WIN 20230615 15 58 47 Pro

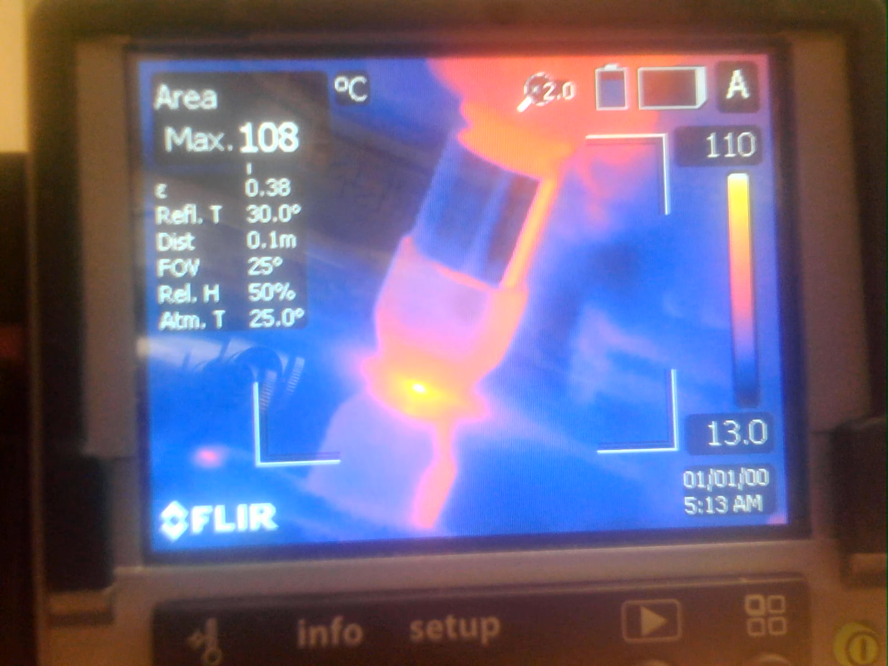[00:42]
On screen: max 108°C, scale top 110°C, scale bottom 13.0°C
It's buckling more. That's a frustrating thing.
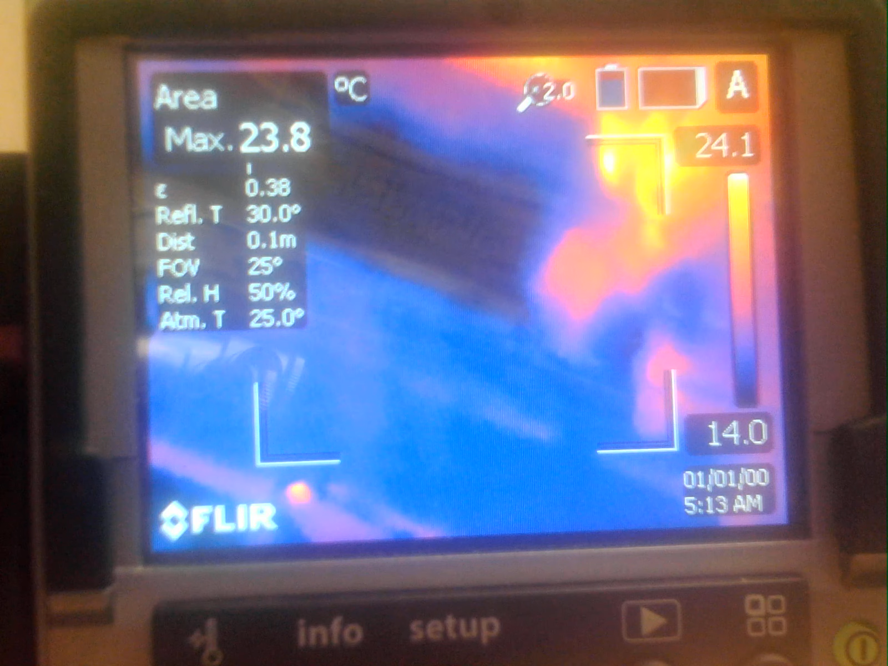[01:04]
On screen: max 23.8°C, scale top 24.1°C, scale bottom 14.0°C
Everything is buckling. I don't think these are electrically continuous. It's probably not even worth checking. I guess we'll work.
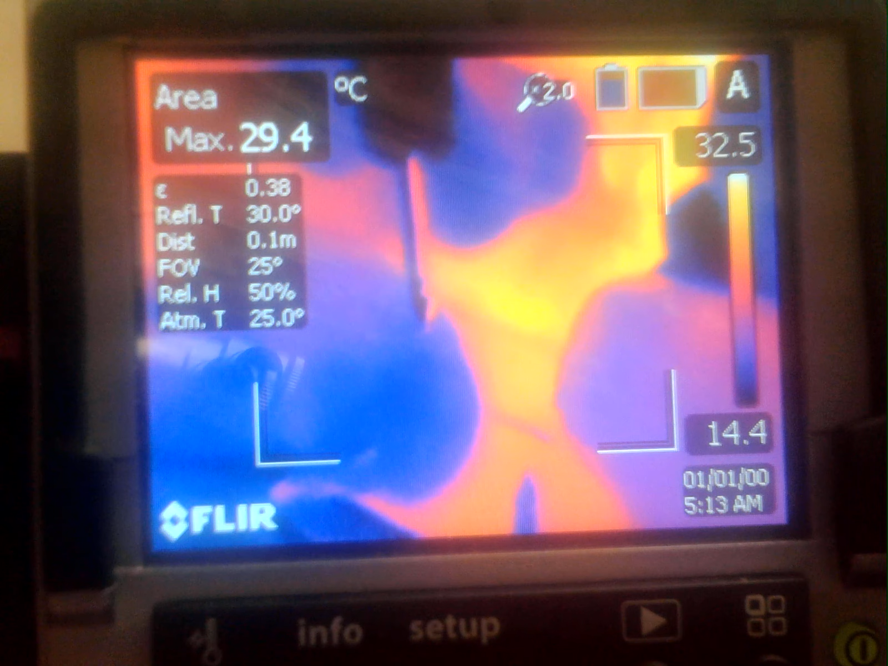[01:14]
On screen: max 29.4°C, scale top 32.5°C, scale bottom 14.4°C
Nope.
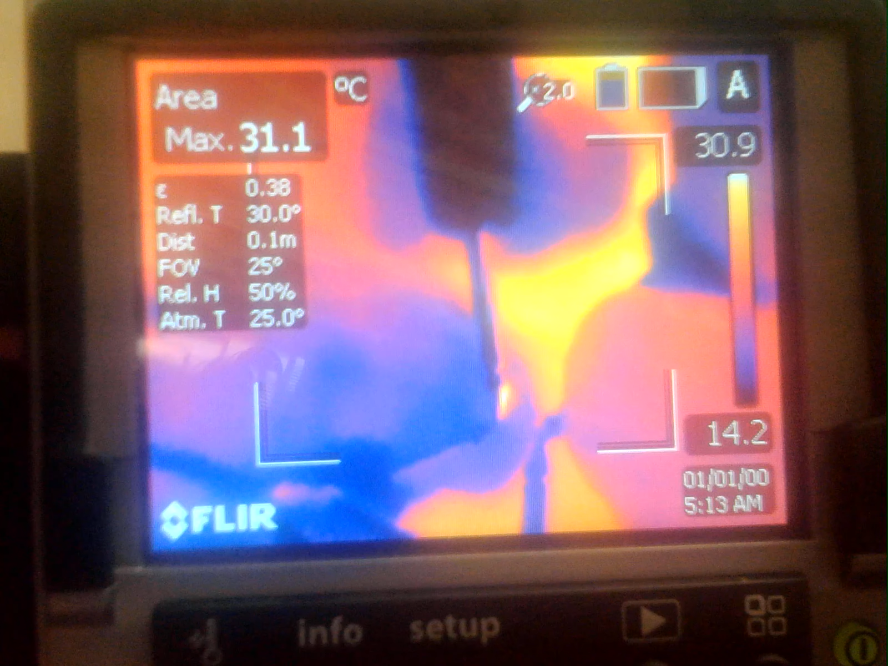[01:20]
On screen: max 31.1°C
No continuity at all. None. Zooch. Nada. Zero. Okay.